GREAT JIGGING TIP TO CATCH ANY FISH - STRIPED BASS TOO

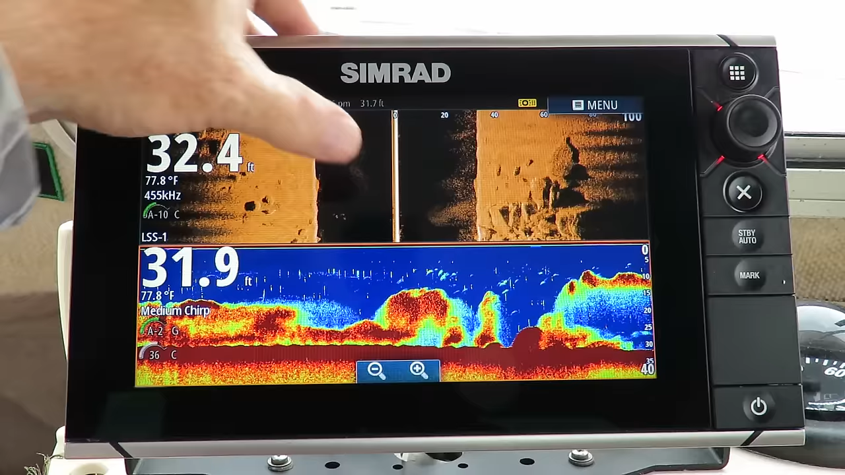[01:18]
On screen: water 77.8°F
What I'm doing here is I'm using the structure scan, though, all right? On both sides of the boat, I want to make sure that there's structure, or either one side, whatever side it is,